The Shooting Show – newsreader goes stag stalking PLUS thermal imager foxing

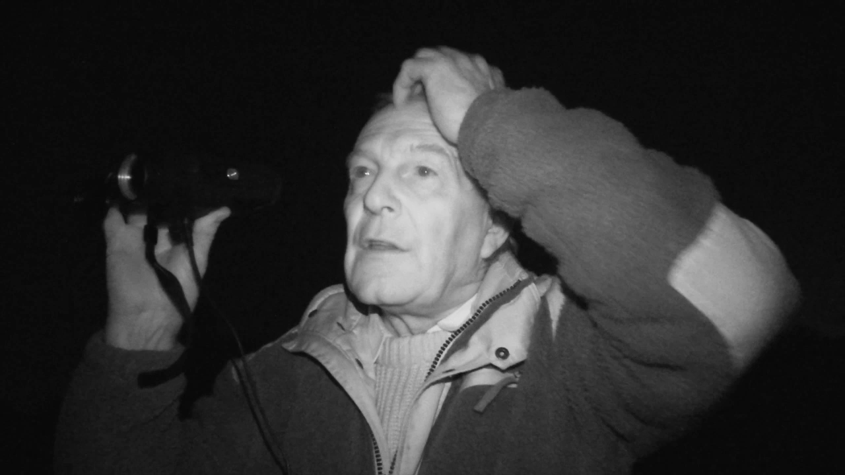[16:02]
So we pressed on and went along by the river.
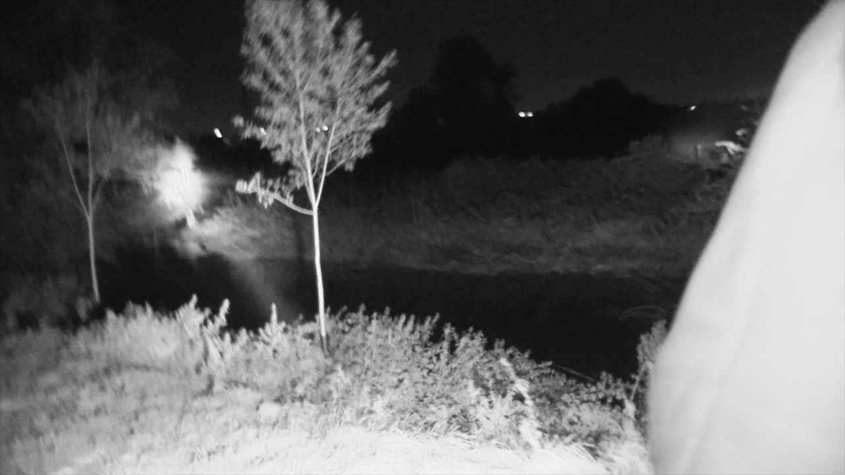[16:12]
And then there were two sets of eyes looking at us from a long way through through a hedge and the other side of the next field.
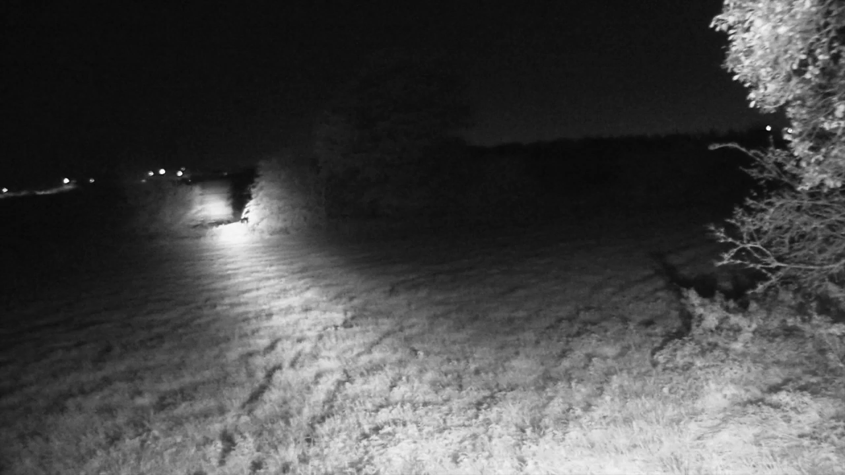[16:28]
One seemed to go up through the field and the other one seemed to go along it.
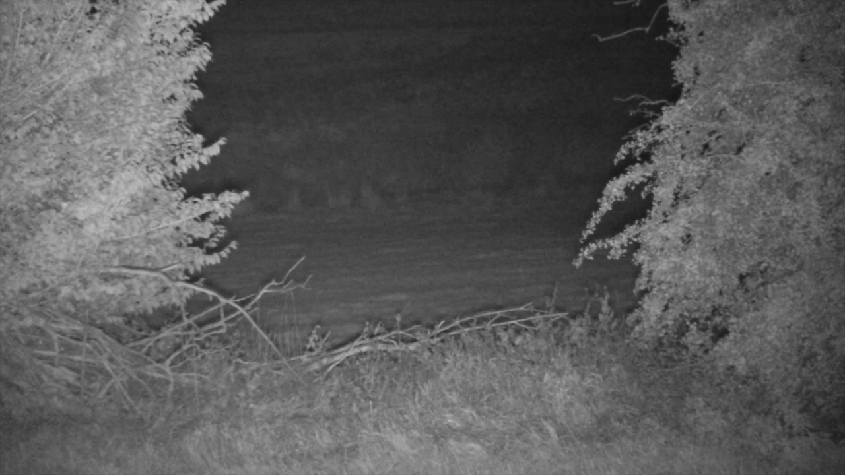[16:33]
And what they were up to, I don't know, but the wind was slightly wrong and the amount of water that was in the bottom of the valley was ridiculous.
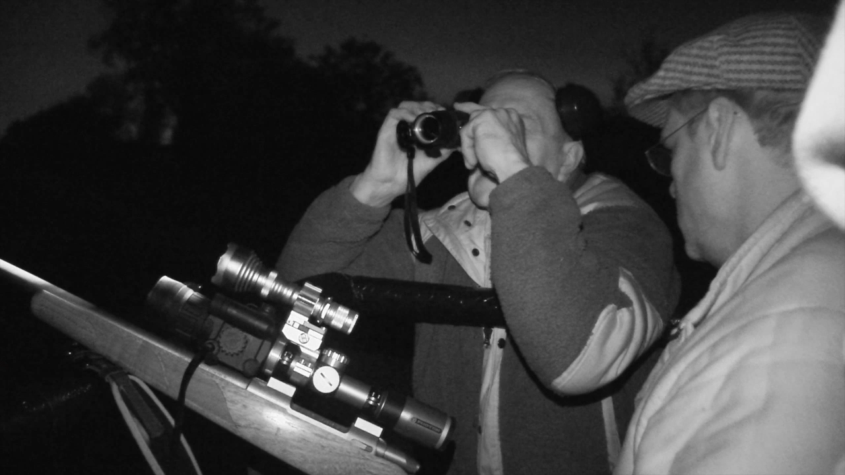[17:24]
Set ourselves up, used the thermal imager and we saw a little blot down the bottom of the field that looked very suspicious. The odd rabbit and hare about the place.
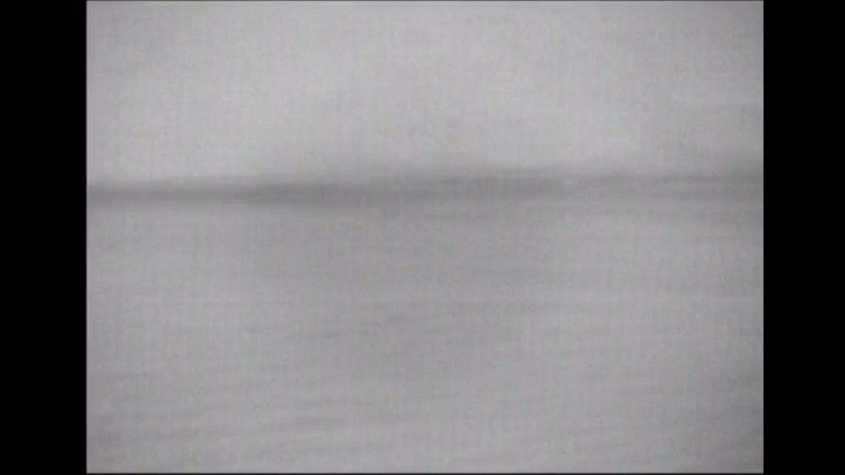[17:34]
And then it started moving up the field.
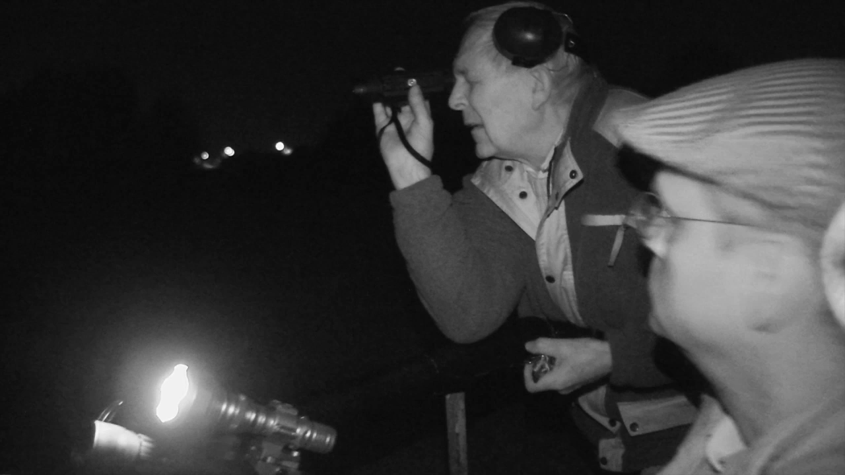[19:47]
So we did actually have a little bit of camouflage. And started squeaking. Nothing, nothing. And then all of a sudden, around the end of a solid fence, came the fox.
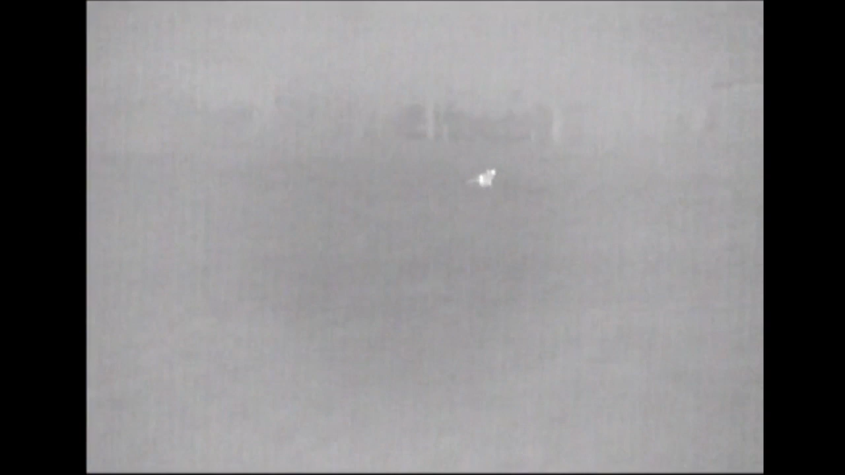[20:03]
Ran through the nettles and arrived in the field. Started to come towards us. Looked at us and went, not too sure about this.
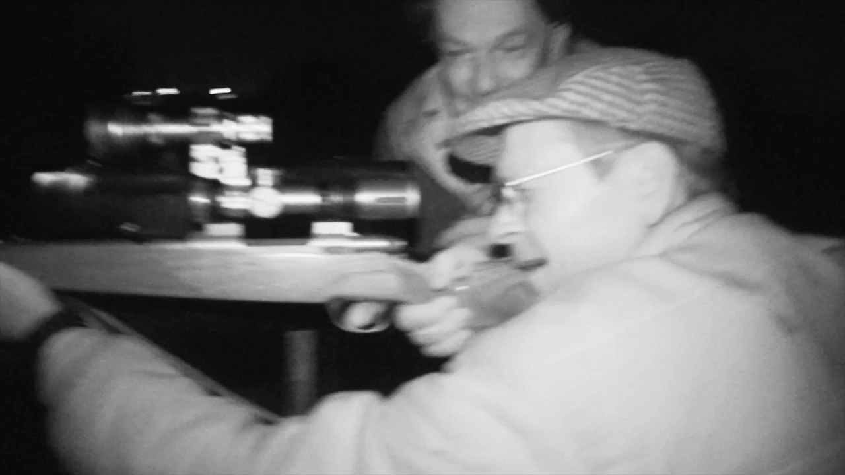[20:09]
Swapped ends and hopped straight back through the hedge again. Now by this time, Nigel and everybody was hunkered down a little quieter this time. Won't say any more than that. And I started squeaking again. And the fox jumped through the hedge and presented itself very neatly for Nigel to squeeze the trigger.
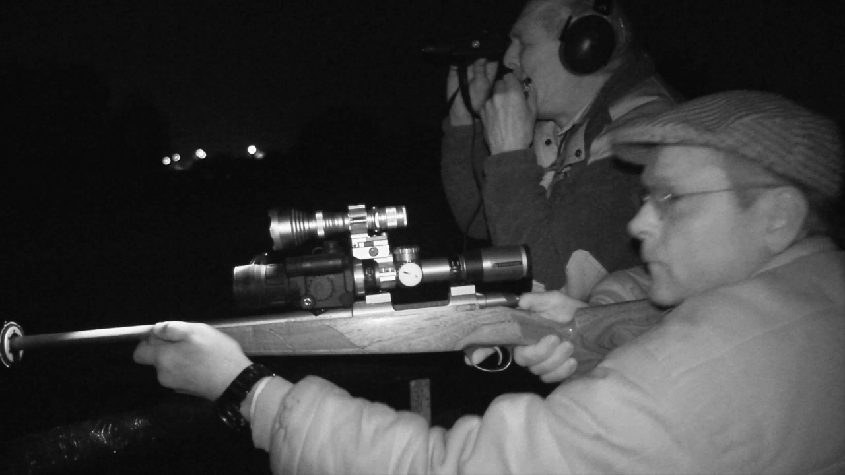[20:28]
We had the camera on a thermal that time.
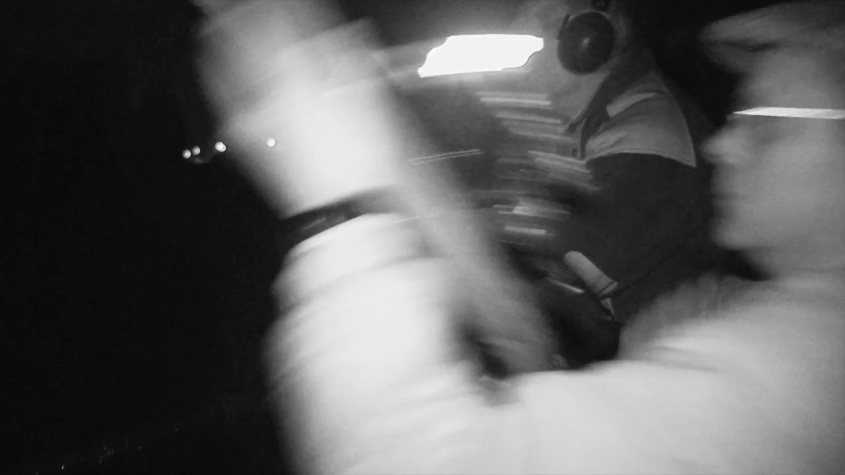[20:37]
But it does what it says on the tin. You look across the fields and we've got it in white hot.
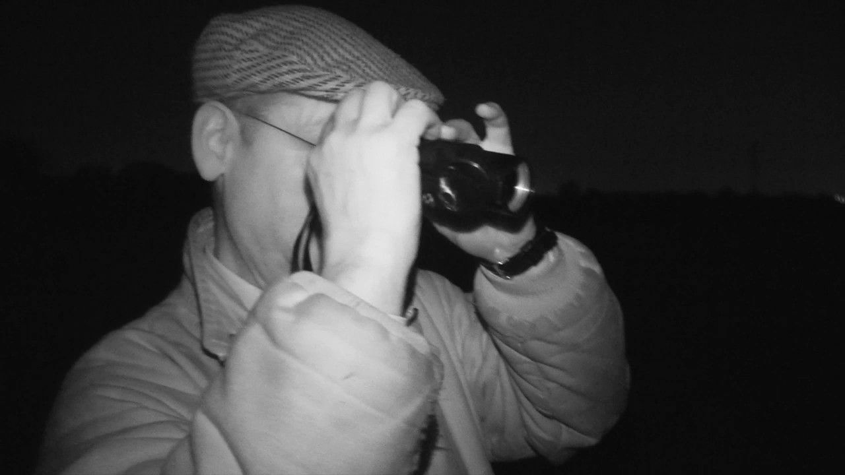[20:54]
If you couldn't find it from here, it's like someone's turned the lights on. If you swing the other way, you can see where you hit it.
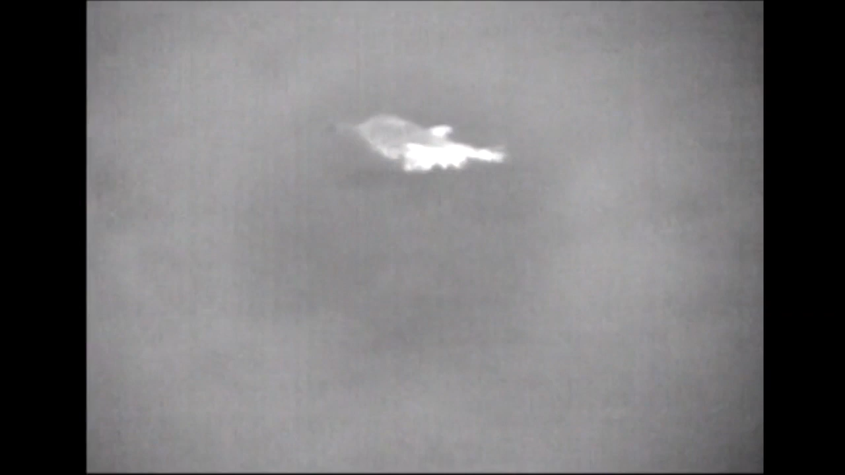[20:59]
Can you see the residual heat?
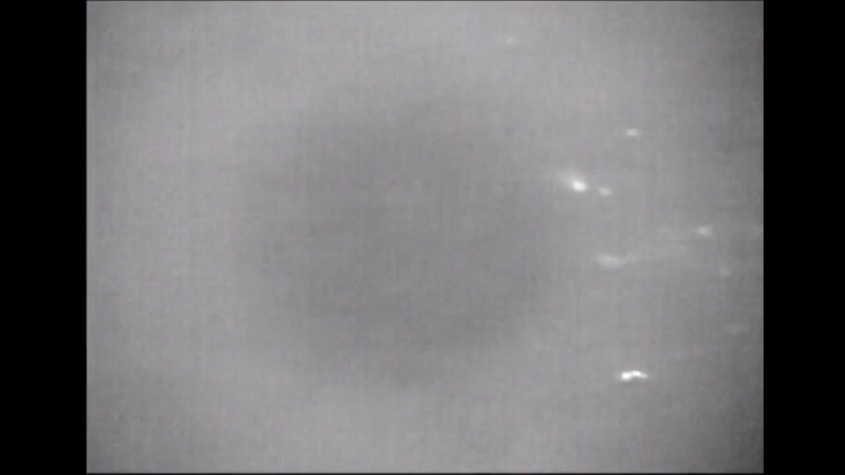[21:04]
There's a spotting device absolutely brilliant because you're sitting there.
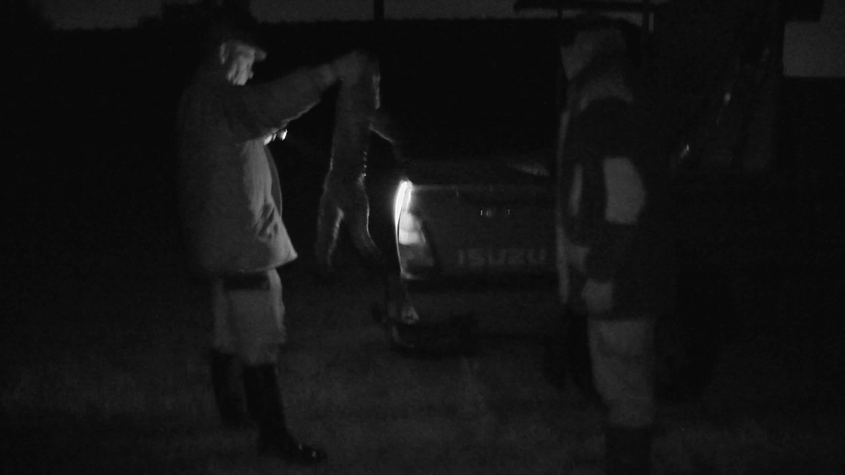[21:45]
You can go back and keep eyes out to your rear while the rifleman's dealing with the one that you can see in front.
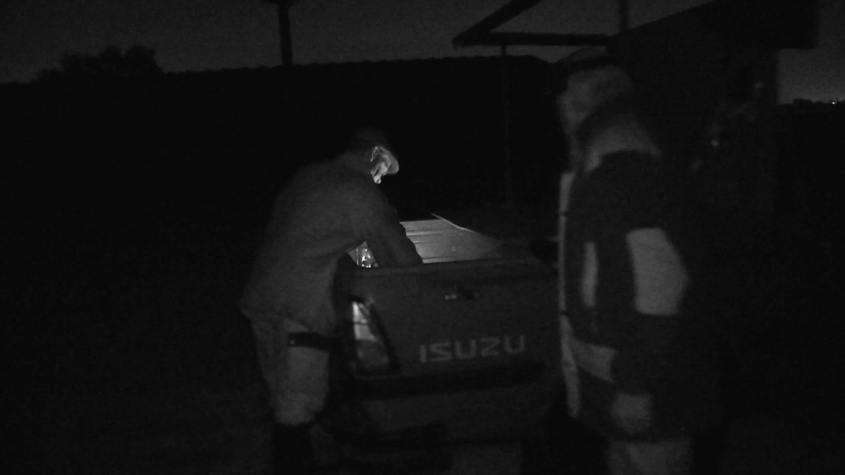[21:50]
There's always a question of keeping your eyes open and being able to scan. And the thermal certainly allows you to do that, a lot safer than having something fitted on a rifle where you're swanning backwards and forwards and pointing it into places.
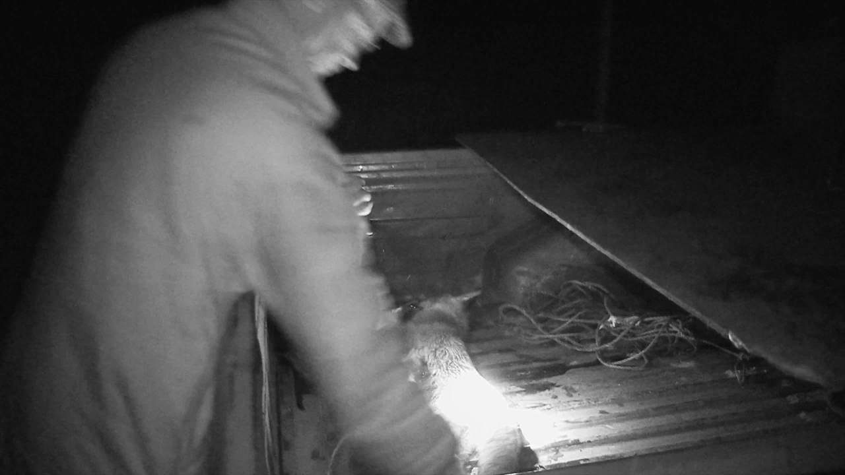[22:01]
And it's heavy, it's not easy to do, whereas this little chap you can just sit there and scan and see everything that's going on.
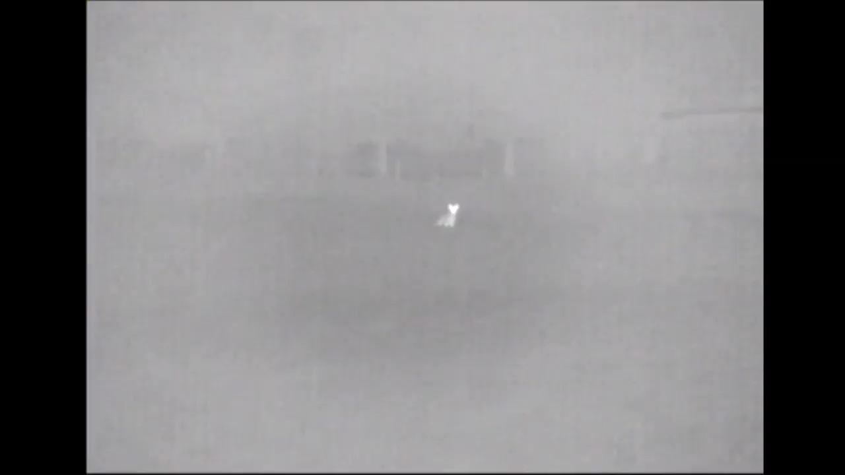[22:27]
And it's very much the same, but better, whereas before you were seeing
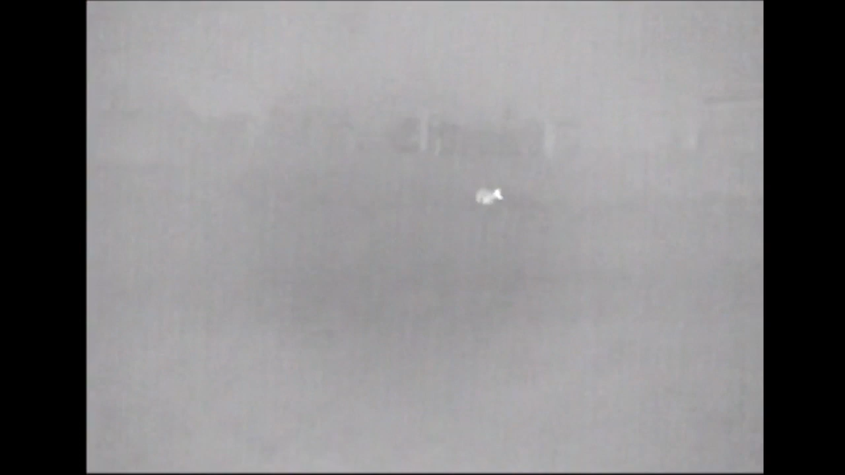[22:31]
darker outlines and trying to pick it out amongst cover.
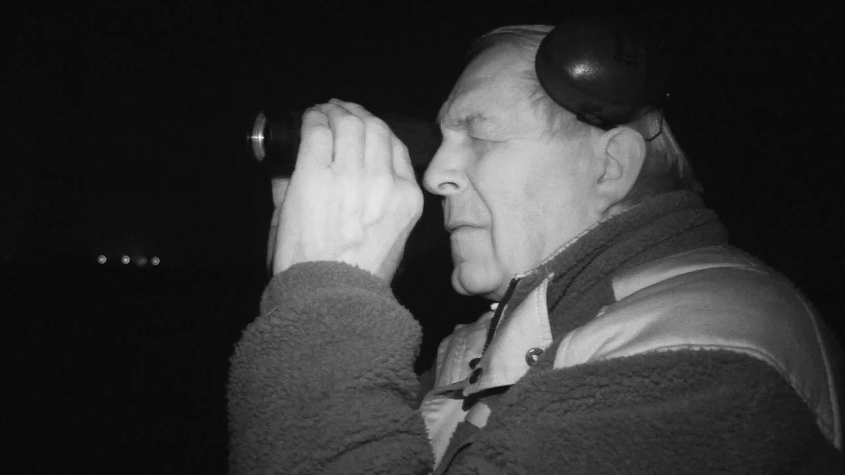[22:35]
Now you're just looking through cover and if the fox is there, that will do.